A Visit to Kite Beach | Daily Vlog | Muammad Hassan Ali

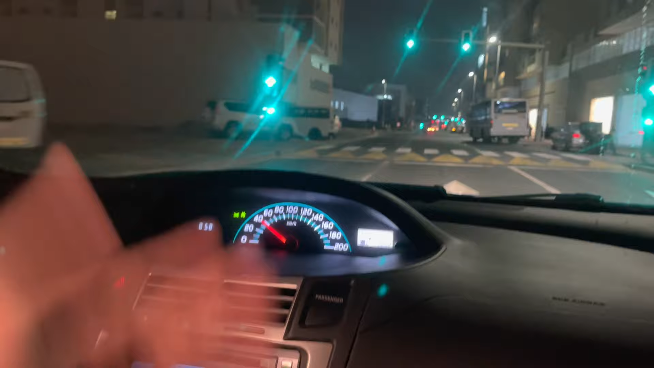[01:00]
यहाँ पे दो चार रेस्टोरेंट्स भी आ चुके हैं, और मेडिसिन फार्मेसी आ चुकी है, तो मेडिसिन शॉप, तो लाइक ये काफ़ी जो है ना बिल्डिंग्स जल्दी फुल हो रही हैं,
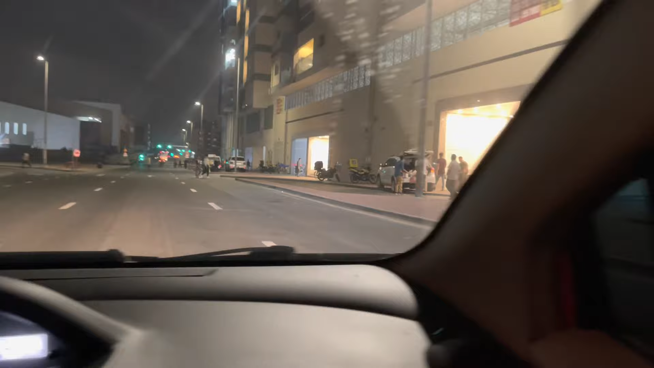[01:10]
और अच्छा है, एक नई ज़रा कम्यूनिटी डेवलप हो रही है।
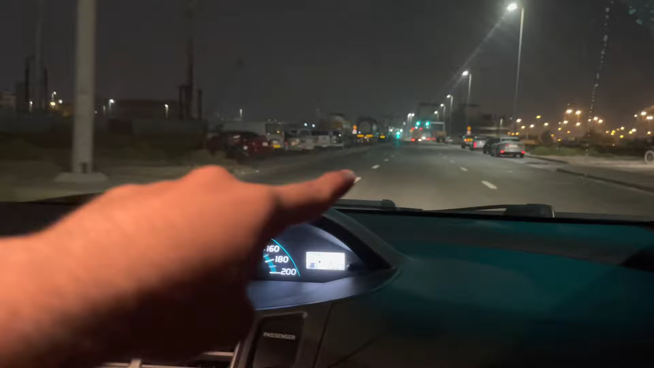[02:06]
यस, और हम लोग शेख मोहम्मद साइड पे होंगे, और उसके बाद वहाँ से रासल खोर रोड पर,
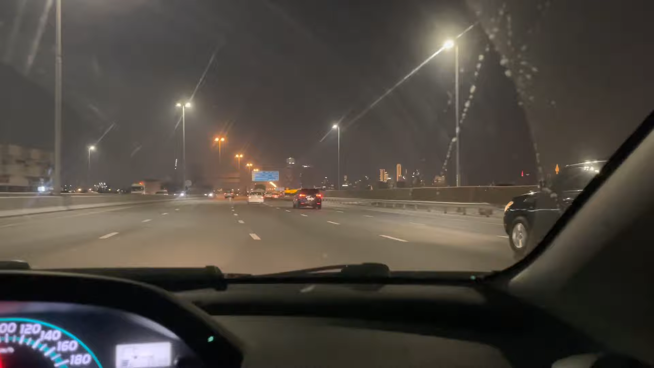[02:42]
लेकिन लाइट्स उसके ऊपर है, वैसे कोई शो वगैरह डिस्प्ले चल रहा हो तो आपको क्लियर नज़र आता है, लेकिन ये कि उस बुर्ज खलीफा सामने नज़र आ रहा है, और बहुत ही खूबसूरत व्यू है।
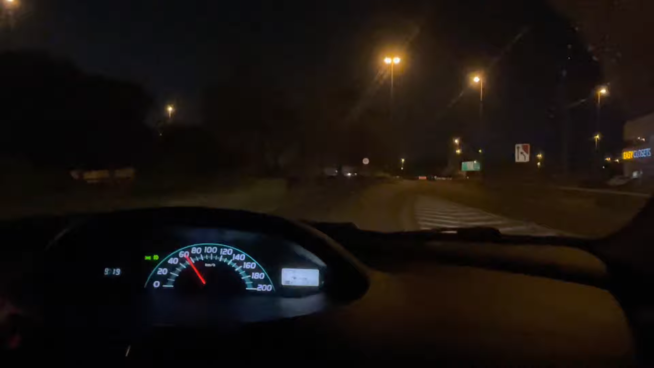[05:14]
हम एग्जिट ले चुके हैं अलसफ़ा की तरफ।